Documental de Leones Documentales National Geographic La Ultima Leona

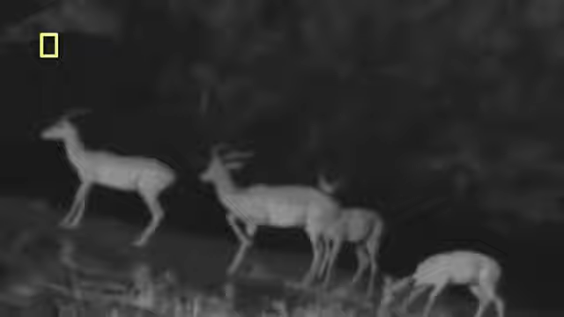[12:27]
Cerca del escondite, Phil dirige las luces infrarrojas hacia el manantial.
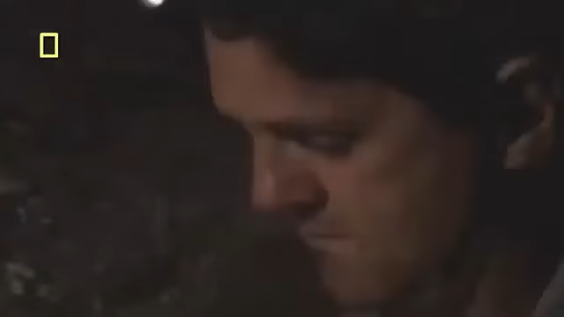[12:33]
No podemos usar luces normales porque los leones se irían, así que utilizamos luz infrarroja que los leones no pueden ver y nosotros tampoco.
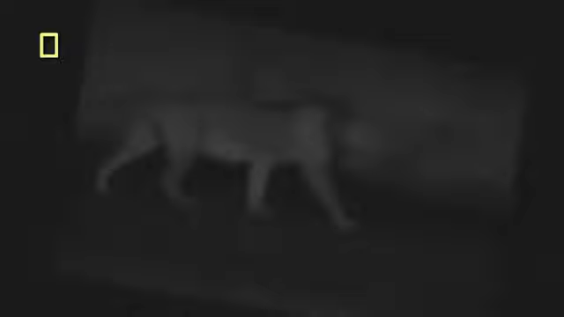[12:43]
No podemos ver nada excepto lo que se ve a través de nuestra cámara infrarroja. Cuando uno enciende las luces, no se registra casi ningún cambio en el comportamiento de los animales.
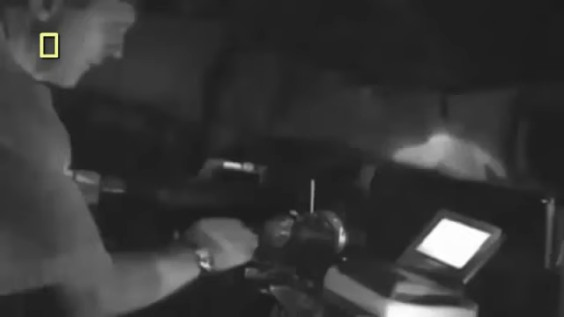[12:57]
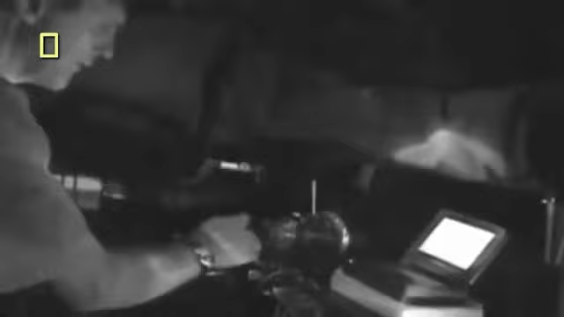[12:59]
Uno queda a merced de sus cinco sentidos porque todo cuanto puede ver es lo que aparece en el monitor.
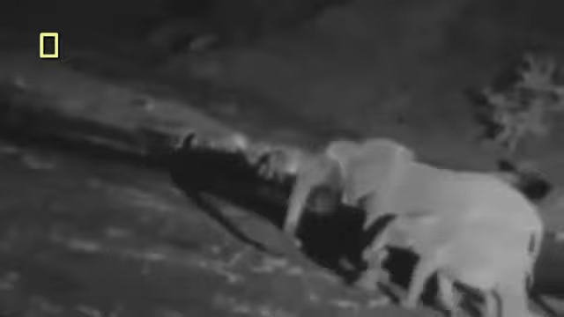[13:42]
Los elefantes prefieren visitar el manantial de noche, pero no les gusta la compañía de los leones.
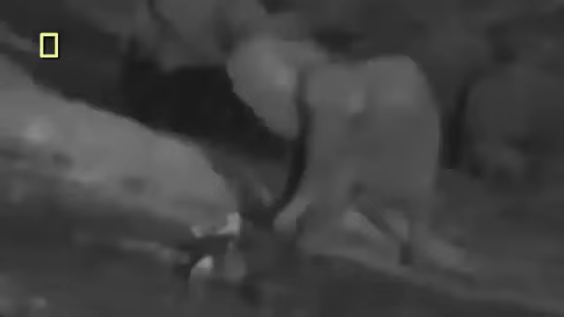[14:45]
Los elefantes miran los despojos del búfalo con una mezcla de curiosidad y miedo.
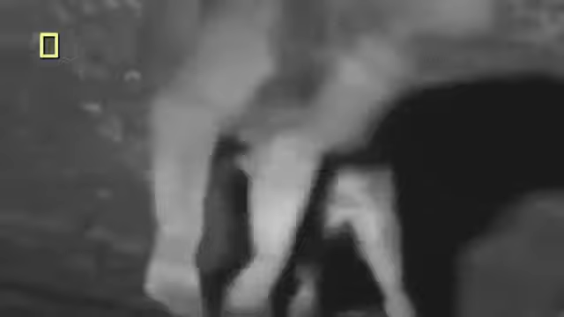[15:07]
Los adultos de la manada son sumamente tolerantes con Farai.
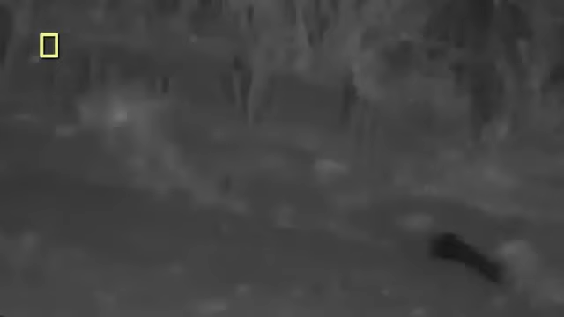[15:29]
Aparecen ahora los voraces cachorros que succionan con la virés.
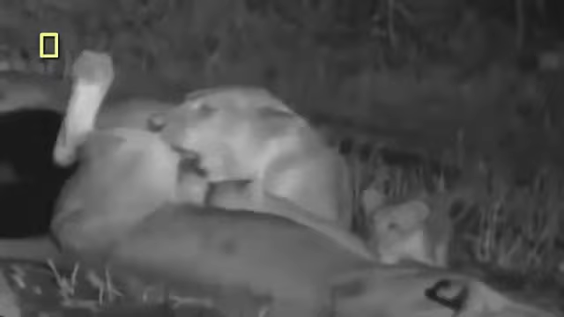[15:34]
Hasta Farai, que ya está viejo para ser amamantado, se roba un sorbo.
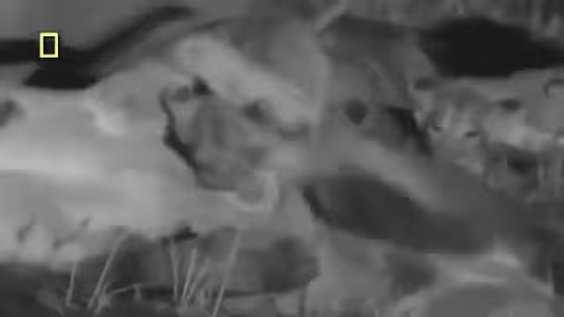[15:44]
Finalmente las hembras deciden que ya es suficiente.
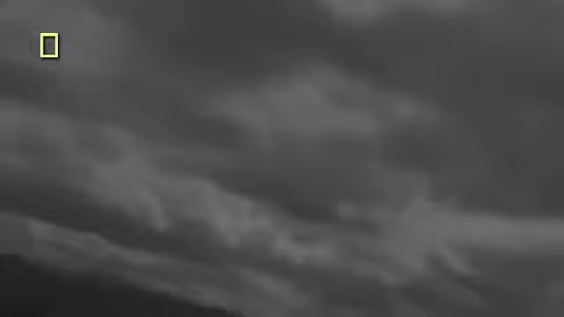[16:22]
Pero el ruido de truenos interrumpe el ensueño de los leones.
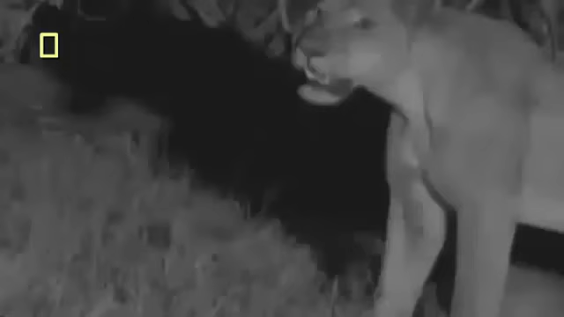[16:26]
Esta noche tranquila y fresca va a suscitar un violento cambio. La humedad que traen los vientos desde el norte anuncia el final de la larga y calurosa temporada seca.
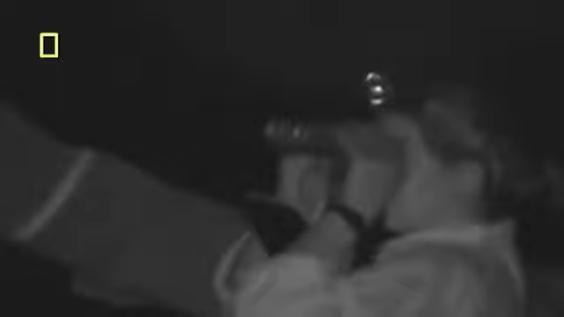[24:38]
Con la esperanza de que los leones se les aproximen, Phil y Lynn se establecen en un escondite cerca del lugar favorito de la manada para beber. No tienen que esperar demasiado.
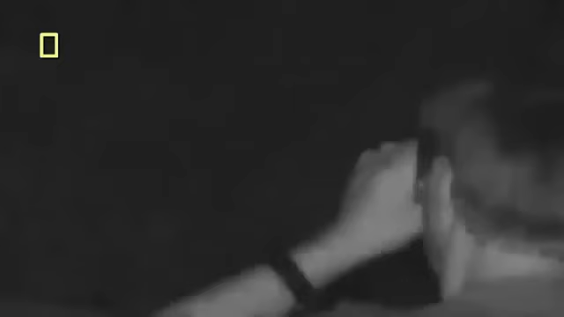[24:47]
Este es el más grande de los nuevos machos, rugiendo fuertemente su reciente posesión de este territorio.
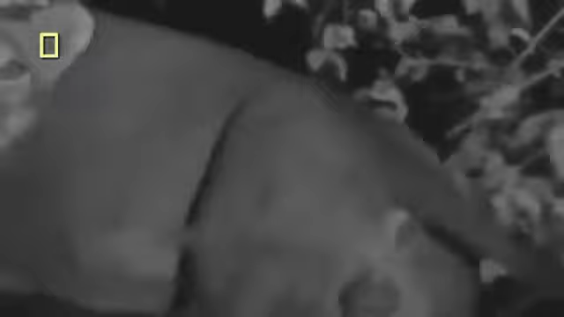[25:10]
Parece que las leones adultas aceptaron a su nuevo líder.
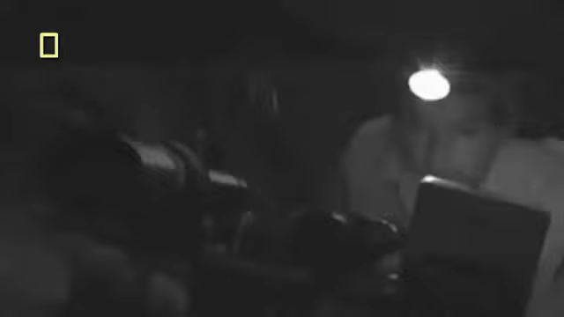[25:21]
Pero el macho sigue sin aceptar la presencia de humanos.
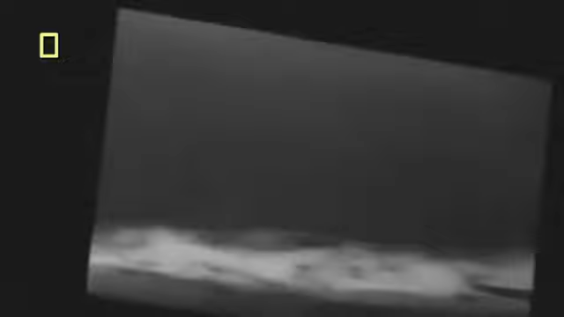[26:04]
Cuando los leones desaparecen del monitor, Phil rastrea el paisaje. Le preocupa que los farinos puedan estar acechándolos desde atrás.
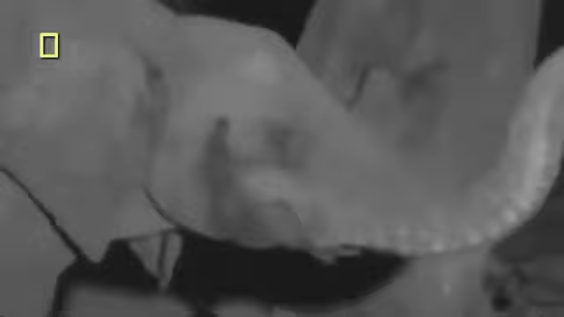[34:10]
Parecen tanto atraídos como repelidos por algo.
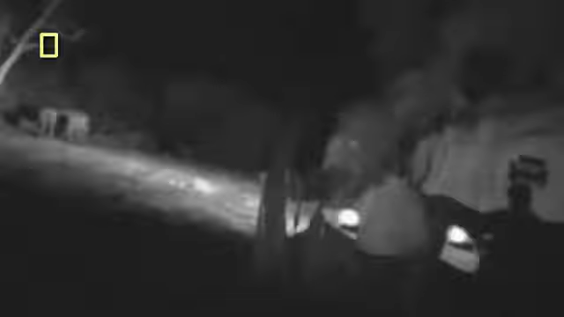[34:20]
Luego de buscar a través de sus monitores, los Richardson descubren la causa.